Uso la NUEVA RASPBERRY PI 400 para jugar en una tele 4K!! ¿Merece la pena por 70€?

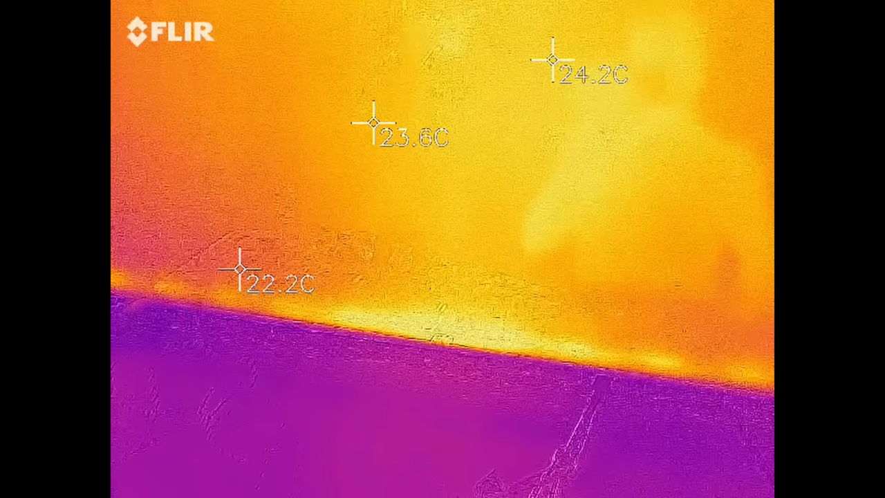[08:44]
Aquí tenemos la cámara térmica. Bueno, se ve el reflejo mío, cámara térmica.
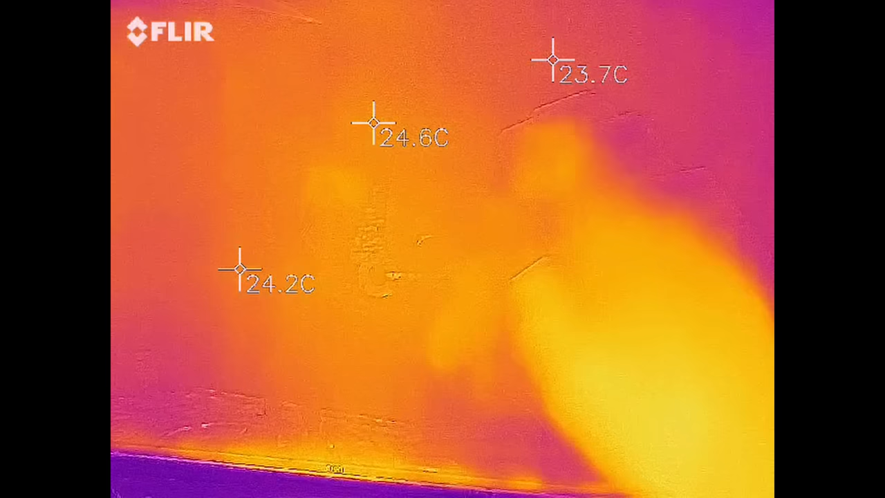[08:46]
¿Y qué tal? Mira, para que veáis, 32 grados.
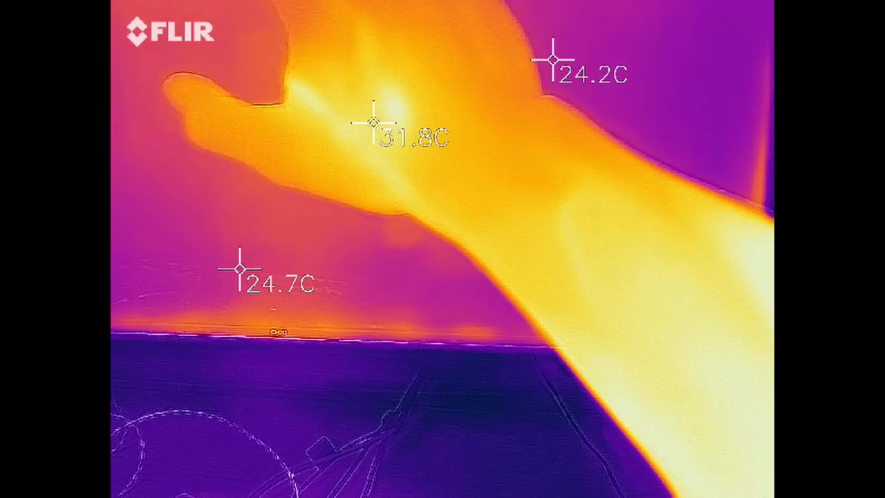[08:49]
Vale, estoy bien, no me muero.
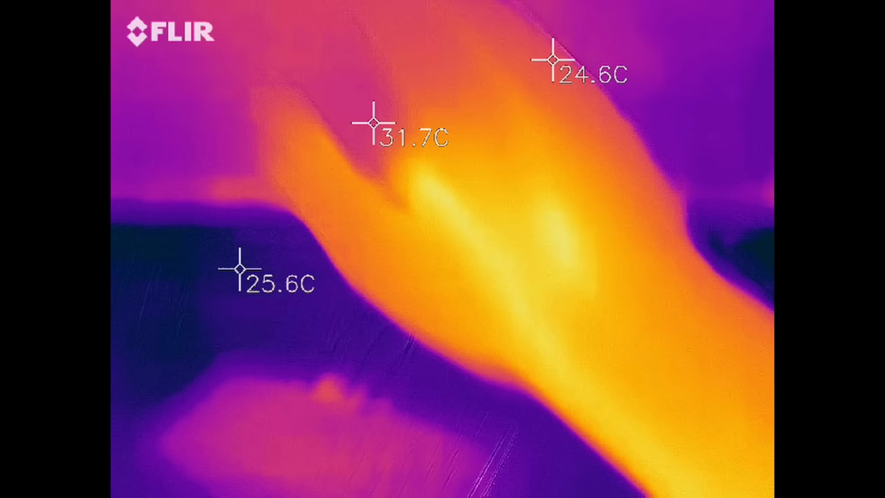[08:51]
Vale, entonces, aquí esto, mira, donde más se calienta es ahí, ¿vale? 28, en la parte de los USBs, al ser metálicos, pues mira, absorben bastante. Y del otro lado,
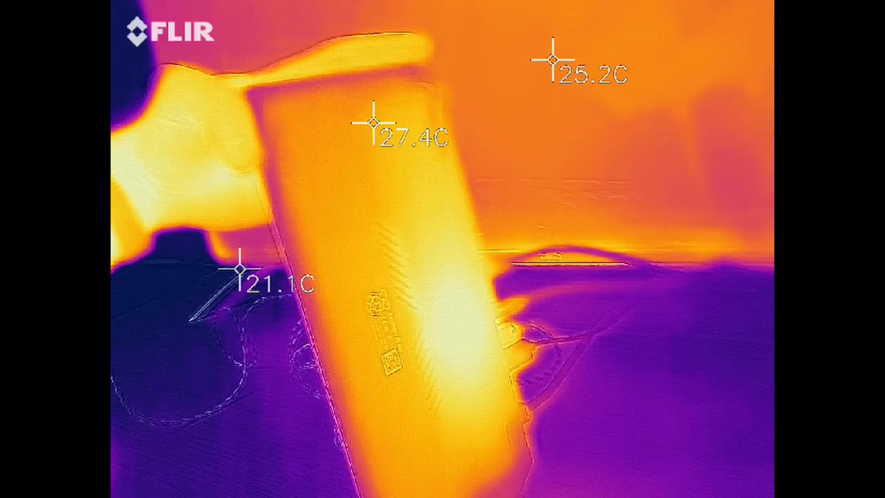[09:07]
para que veáis las temperaturas que coge, el punto más caliente es ese, que está a unos 32 grados,
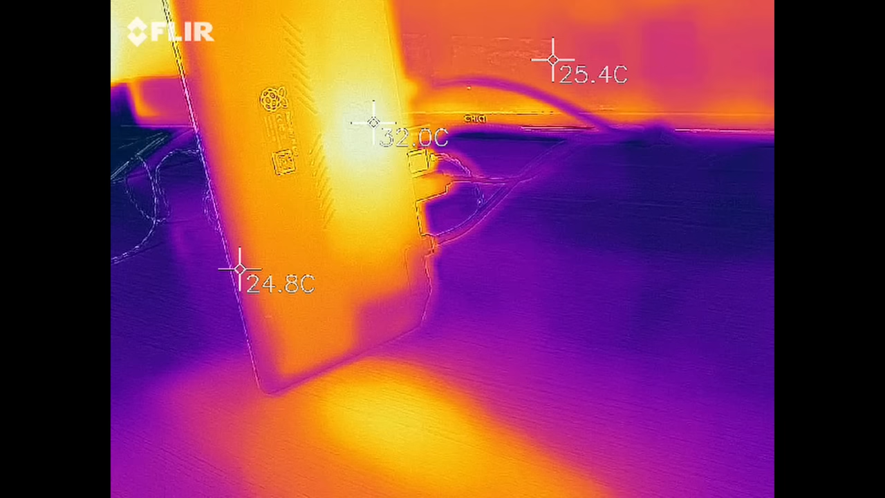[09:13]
que será por donde esté toda la parte del procesador. Pero vamos, 32 grados, mientras estoy jugando al Tomb Raider, ¿qué quieres que te diga? Esto es frío, ¿sabes? O sea, que está a la misma temperatura que mi cuerpo.
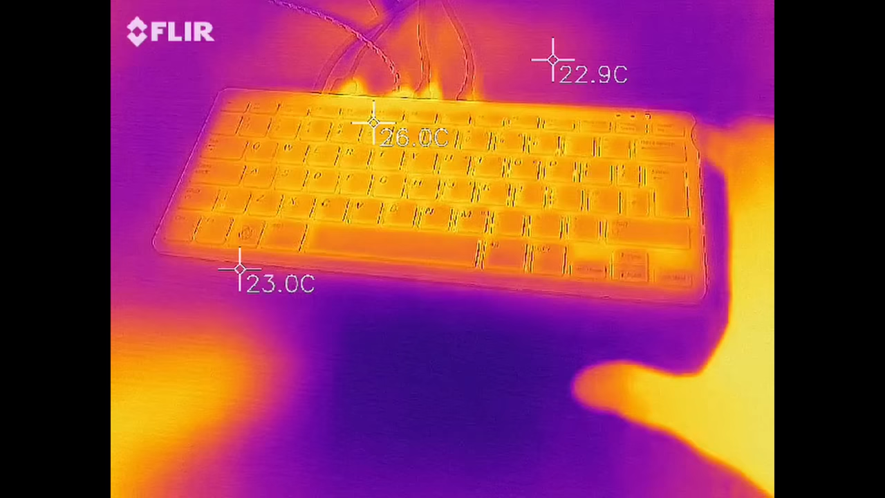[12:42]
Ahora con el overclock, bueno, más o menos tiene lo mismo.
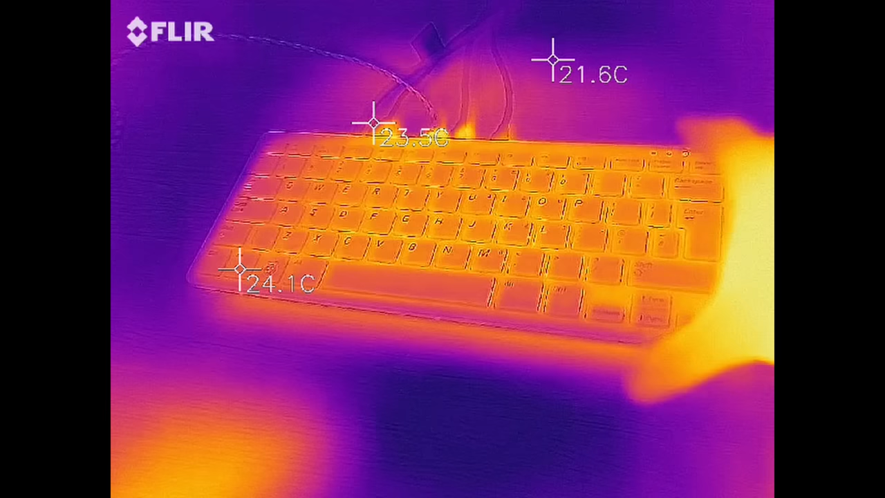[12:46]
Y aquí en la parte de atrás,
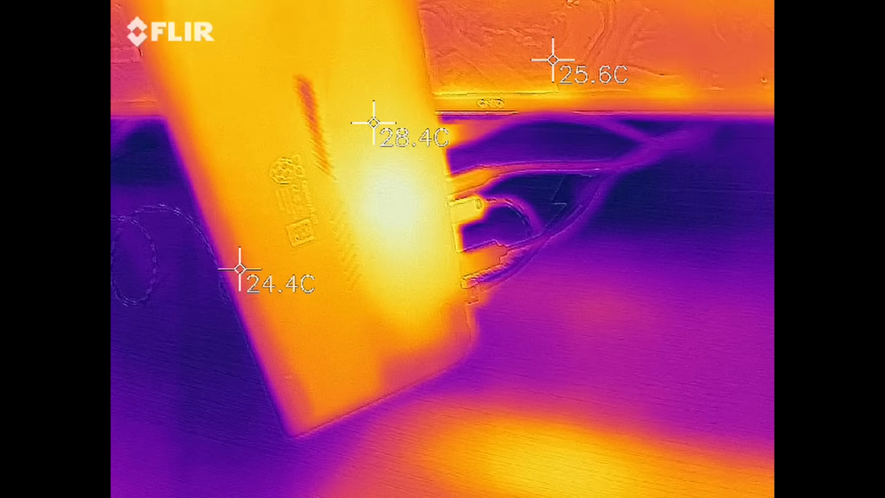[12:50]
pues más o menos lo mismo.